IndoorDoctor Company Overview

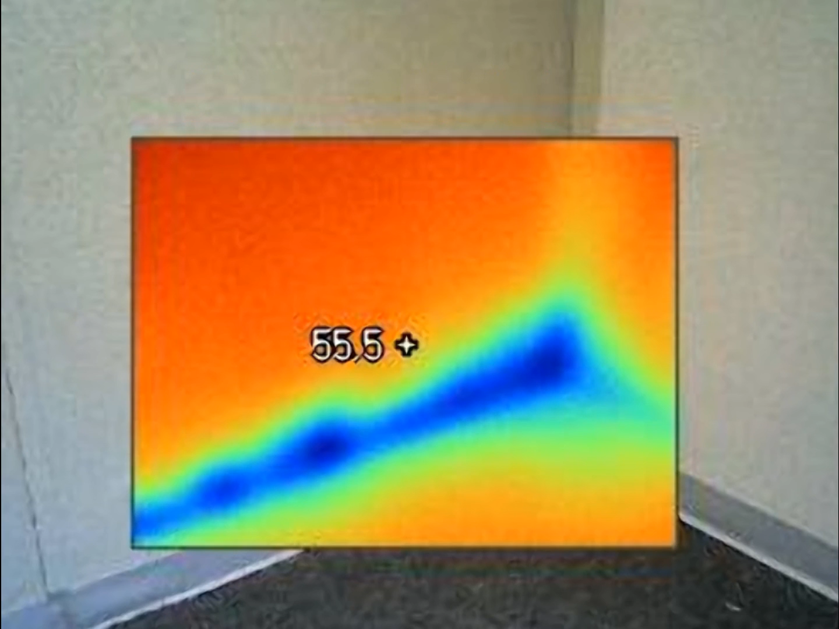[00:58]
Our uniformed inspector will use calibrated state-of-the-art testing equipment such as infrared cameras to detect hidden moisture pockets that the eye cannot see,